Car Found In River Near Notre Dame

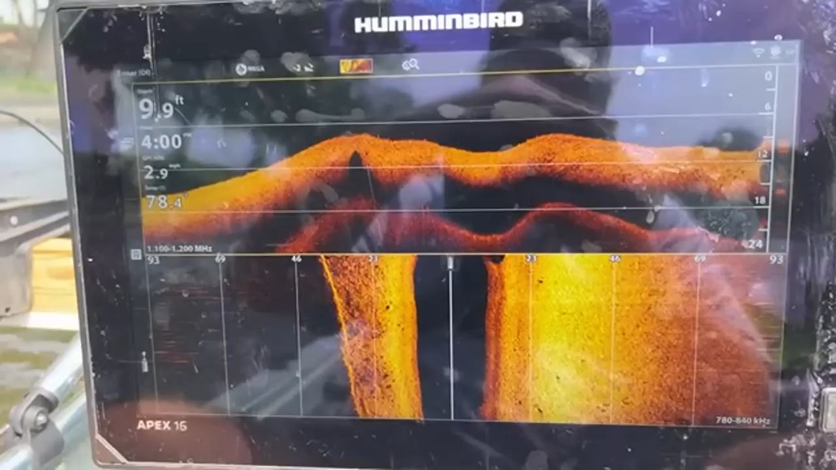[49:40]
On screen: depth 9.9 ft
directly over that one on your left so yeah that's it i mean you can you can see the shadow
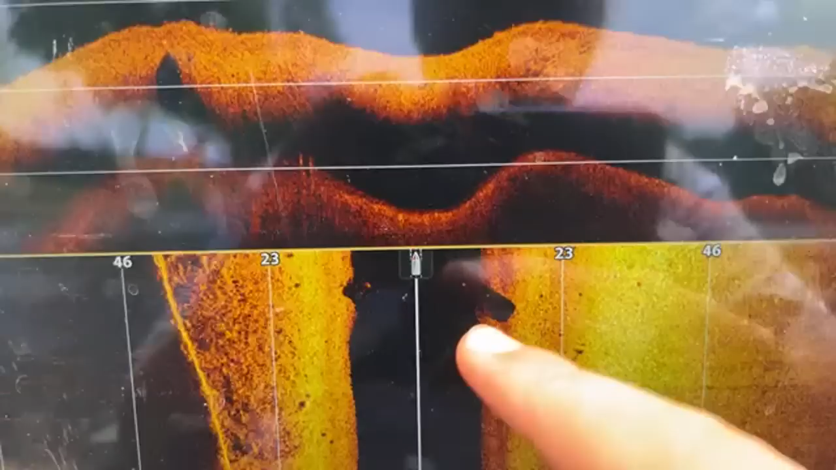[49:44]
and then there's the down imaging which might look a little bit funky but
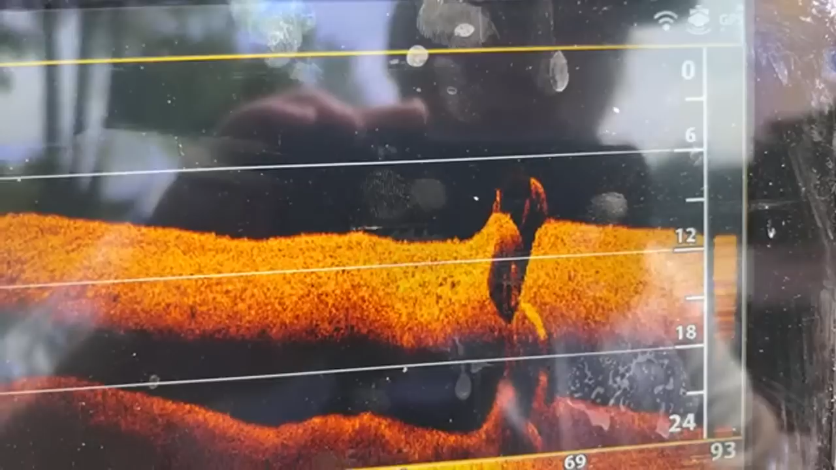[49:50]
it's weird we went over it a lot of times and we got a couple times
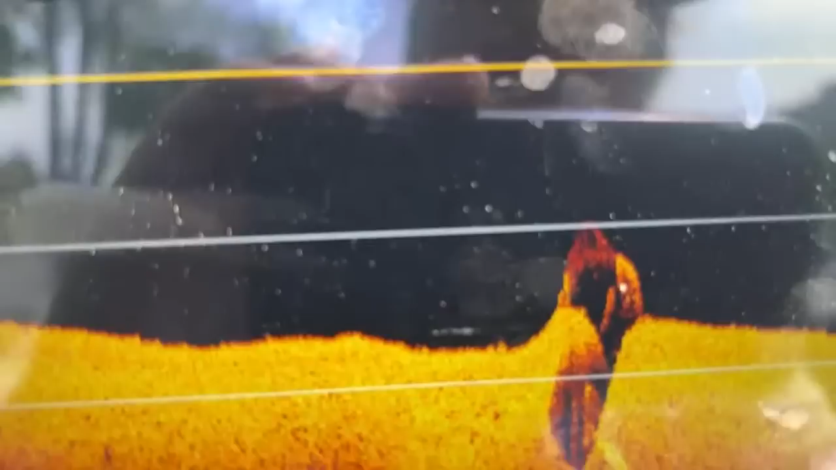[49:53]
you could tell it was a car you see the roof on it yeah i mean that's that's
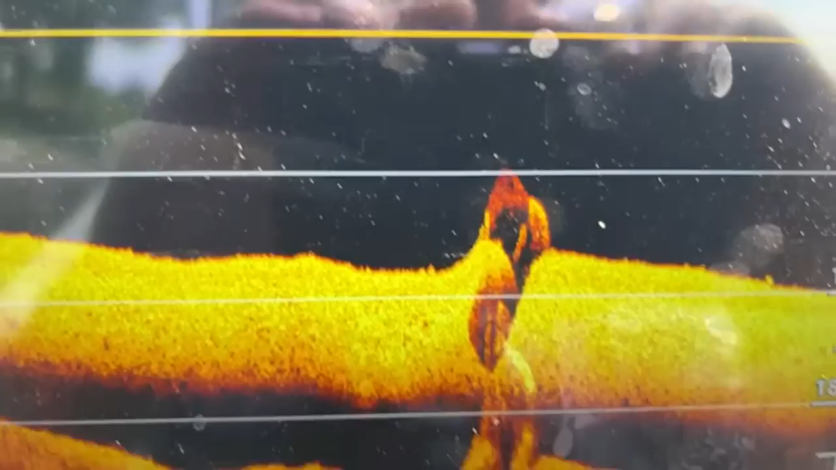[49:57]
that's what we're looking that's what we're looking at yep and it's on its wheels right yeah definitely just sitting there